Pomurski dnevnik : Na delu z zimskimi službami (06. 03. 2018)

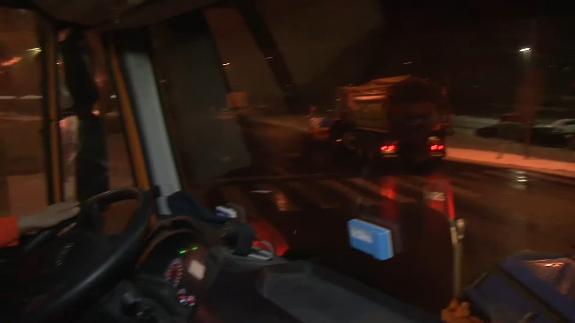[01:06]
avtoceste Republike Slovenije na terenu že od včeraj zvečer, je sneženje, kot kažejo razmere na cestah, bilo znova preobilno.